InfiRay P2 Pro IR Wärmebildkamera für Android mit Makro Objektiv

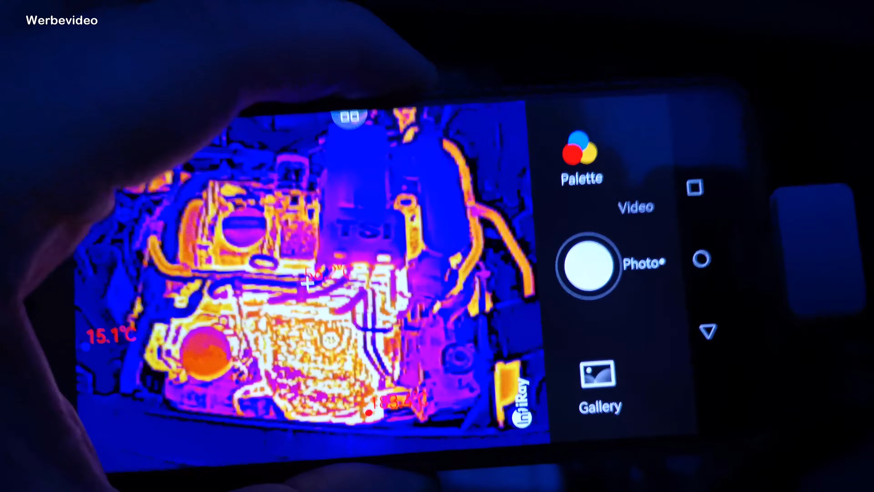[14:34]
Da gehen wir auch gleich noch mal gucken. Und ihr seht jetzt, wie heiß der Motor ist und wie sich das dann unterscheidet. Vorhin war das ja alles eigentlich die gleiche Farbe.
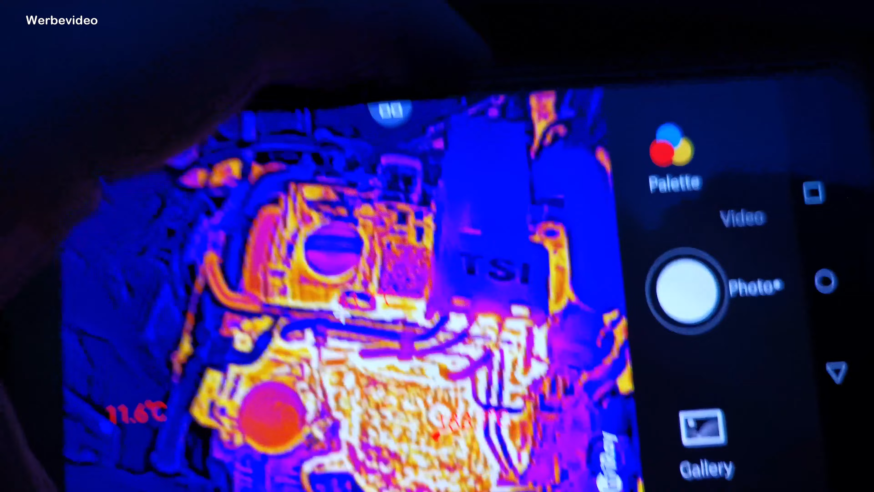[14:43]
Und jetzt kristallisieren sich hier eben die heißen Teile deutlich raus.
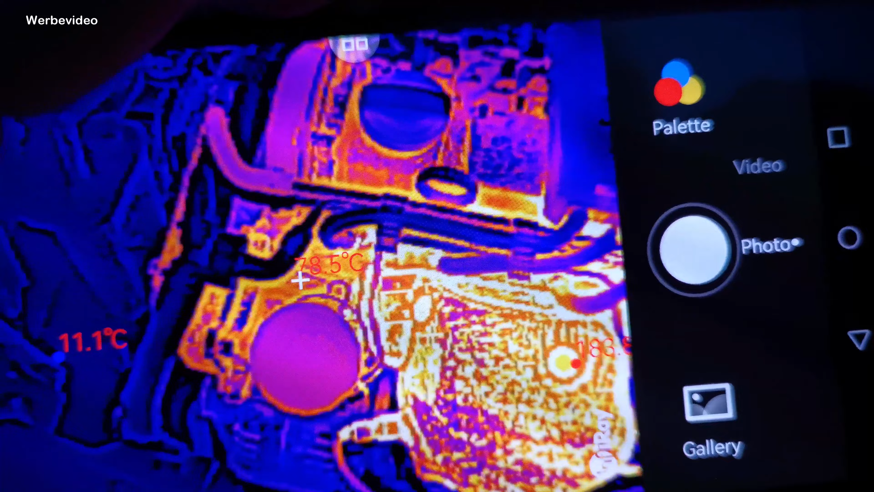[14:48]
On screen: spot 78.5°C
Und ihr seht auch, wie die Temperaturunterschiede hier gewertet werden und wie das alles hier dann beschriftet ist.
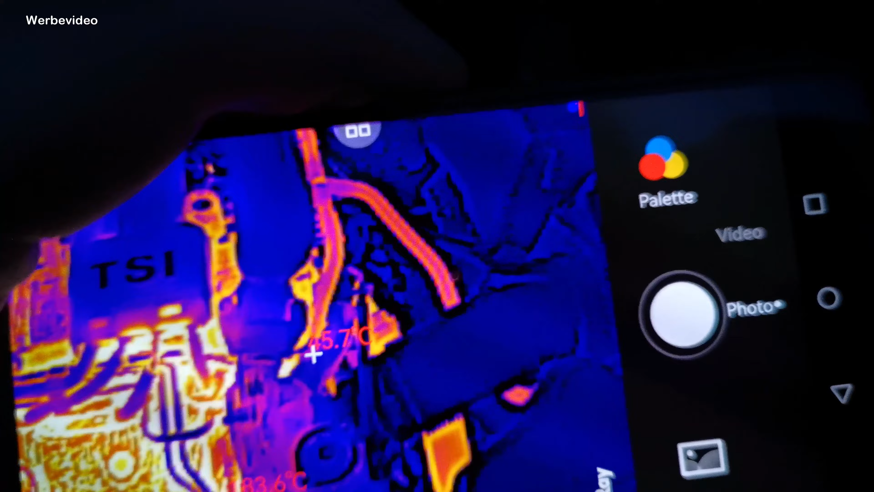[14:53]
Und so kann man dann, wie gesagt, dann auch rausbekommen, ob hier Kühlkreislauf etc.
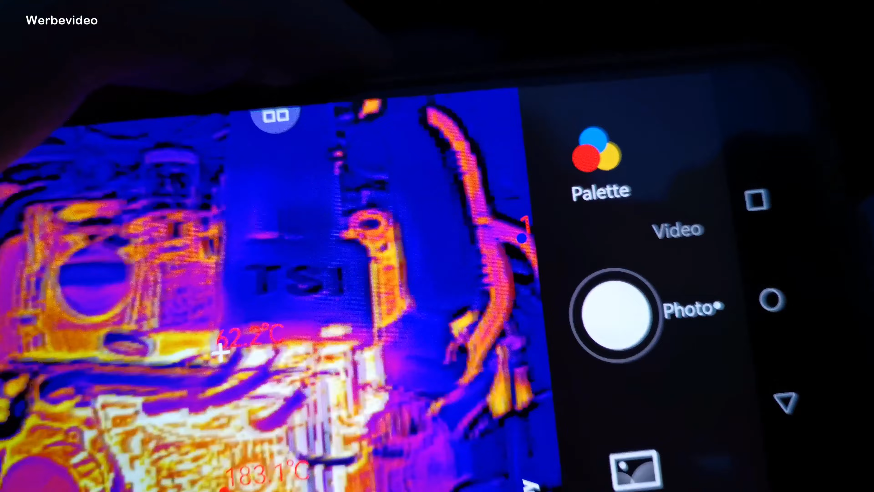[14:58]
alles gut funktioniert. Aber jetzt gucken wir mal, wie das hier in der Natur aussieht.
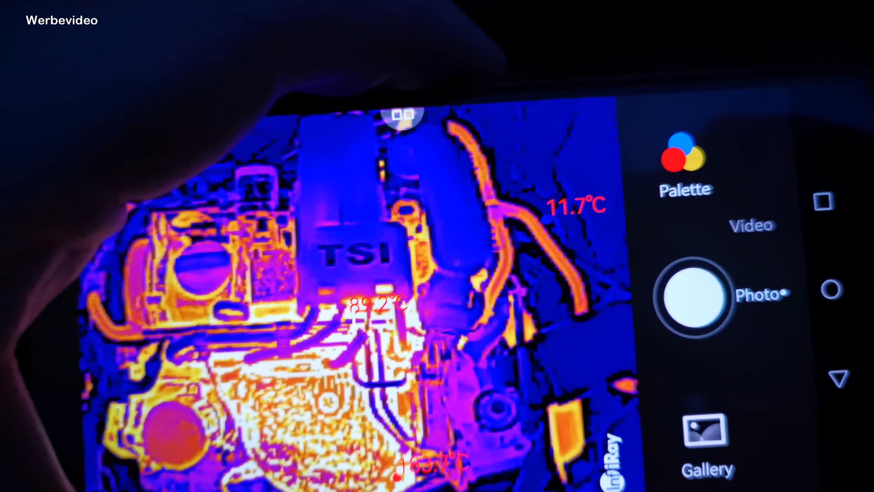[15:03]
Hier ist auf jeden Fall ein Weg. Und ihr seht, die Bäume sind deutlich wärmer als zum Beispiel der Himmel oben.
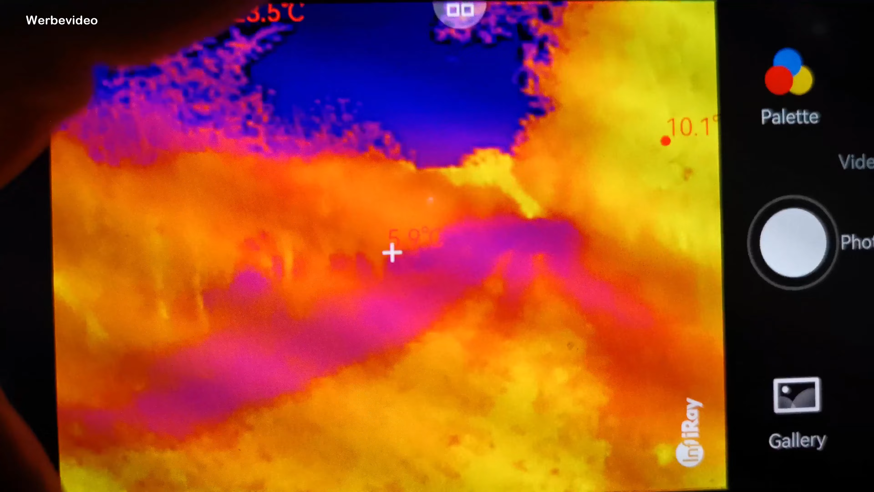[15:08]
Und so sieht es dann in der freien Wildbahn aus.
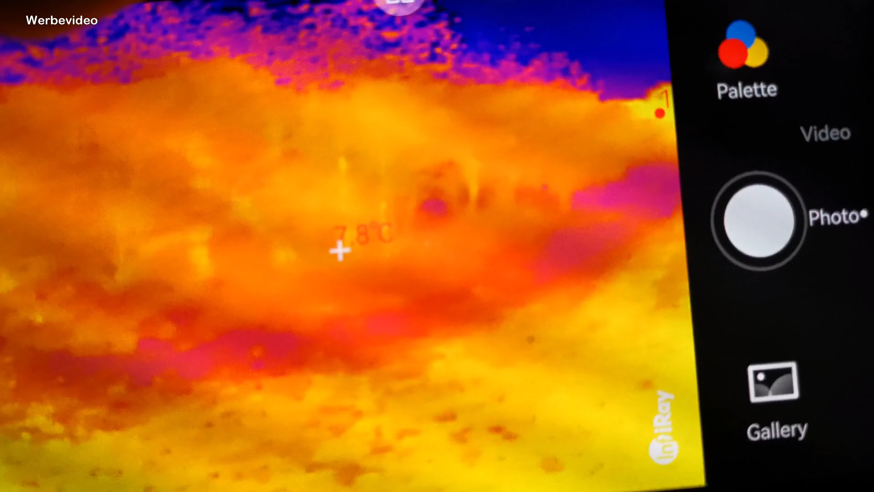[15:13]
Wir gehen jetzt noch mal ein bisschen rein in den Wald und gucken mal, ob wir irgendwo vielleicht sogar ein Tier erwischen.
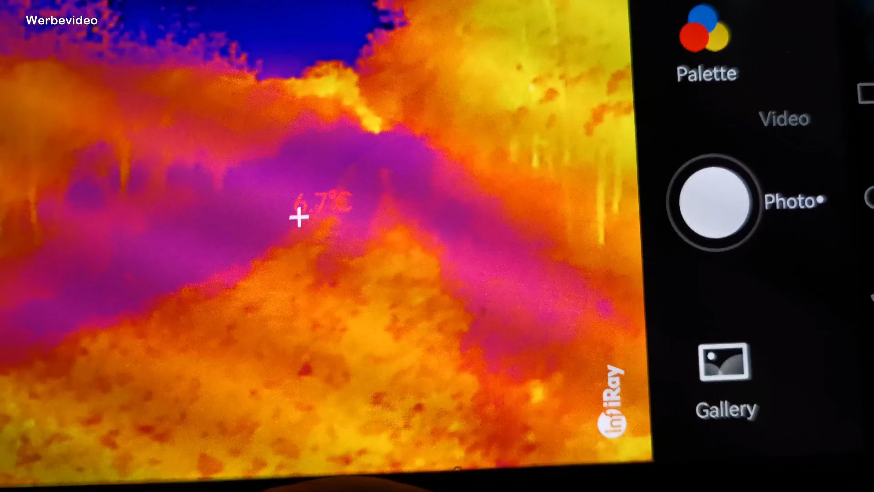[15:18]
So, also das ist hier recht interessant schon mal,
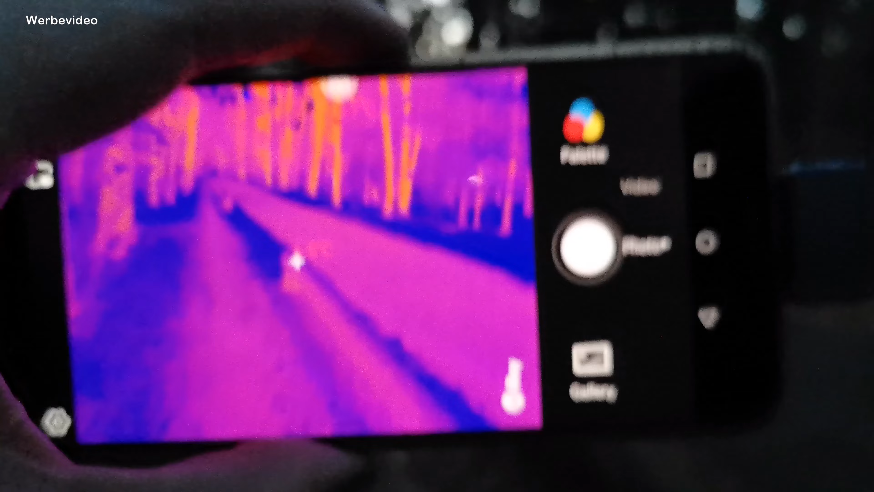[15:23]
dass die Straße jetzt auch wieder hier deutlich wärmer ist.
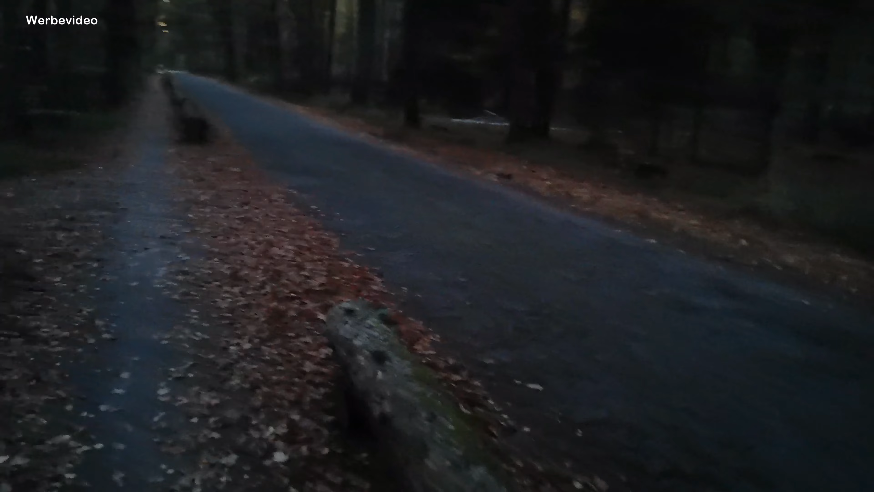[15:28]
So sieht es dann echt aus. Da hinten fährt ein Fahrradfahrer. Kann man vielleicht noch ganz schwach erkennen.
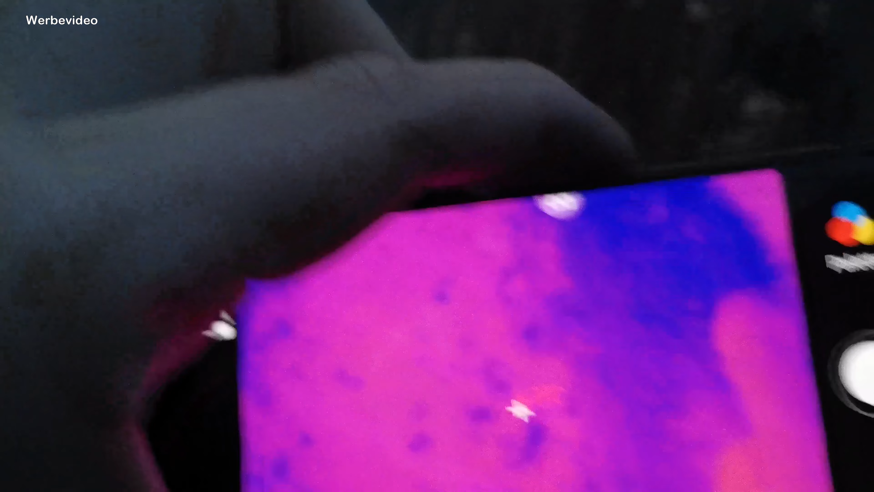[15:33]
Wenn ich jetzt hier mal runtergehe auf meine Füße, dann seht ihr, ich bin ein Warmblut.
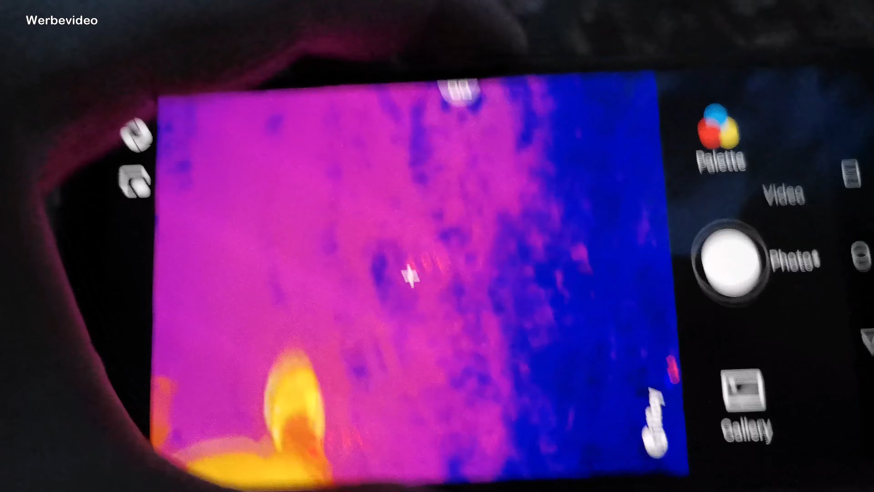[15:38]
Und das ist alles deutlich wärmer.
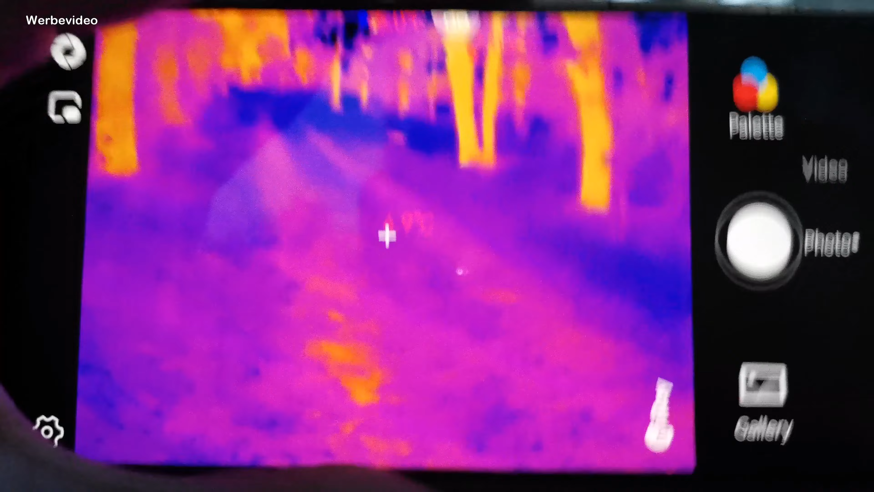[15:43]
So, man wundert sich, dass die Bäume tatsächlich wesentlich wärmer sind als die Umgebung.
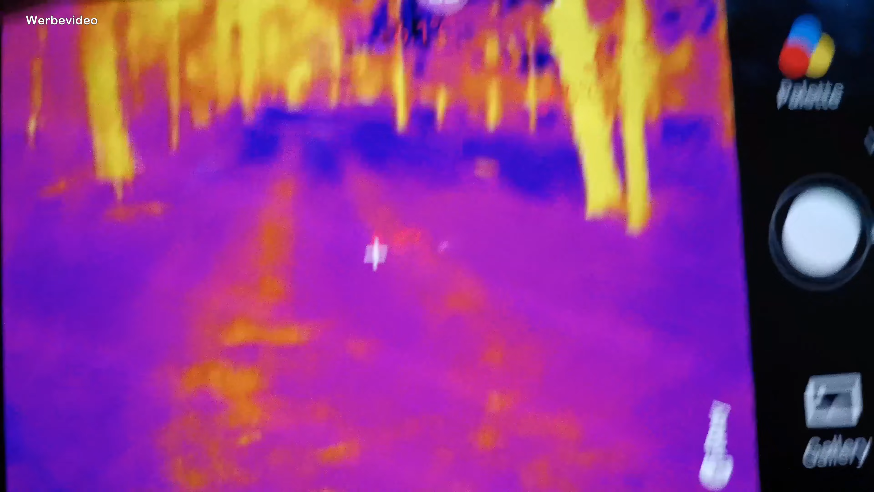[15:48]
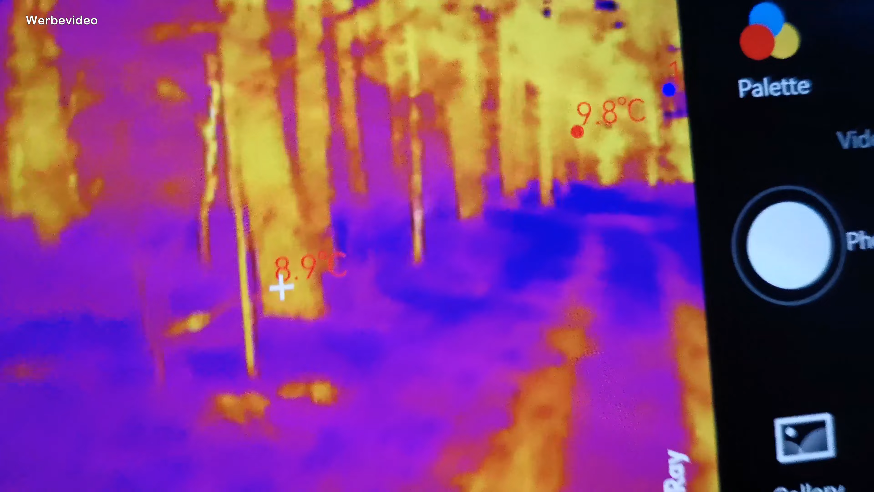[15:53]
On screen: max 9.8°C
Man denkt immer auch, so ein Baum ist eigentlich recht kalt, aber schaut euch mal hier die Temperaturzahlen an. Irgendwie 8 oder 9 Grad ungefähr.
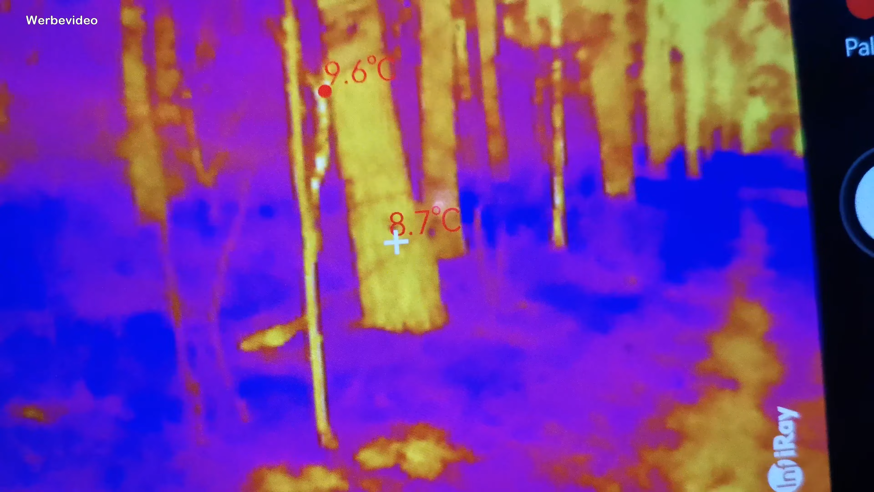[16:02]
On screen: spot 8.7°C, max 9.6°C
Also es ist schon deutlich kalt heute.